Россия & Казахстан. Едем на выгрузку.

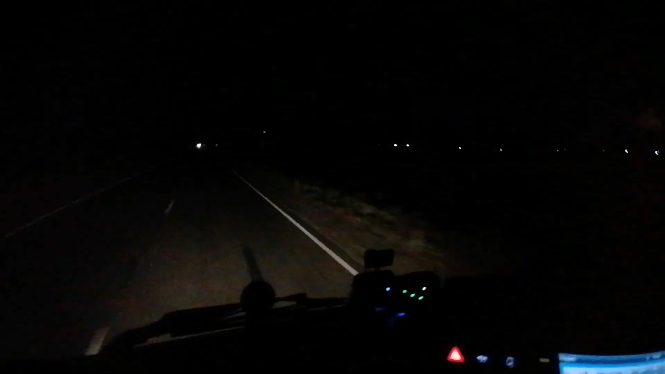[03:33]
Тем временем уже стемнело, короче, пока... Пока что-то нашел, сделал, пока покушал. Короче, темно стало. Ехал сейчас. КамАЗ стоял. Без габаритов, без ничего, прям на полосе. Блин, вот так вот отвлечешься. А вот впереди, короче, гаишники. Вот они тут любят кататься, короче, радарами стрелять.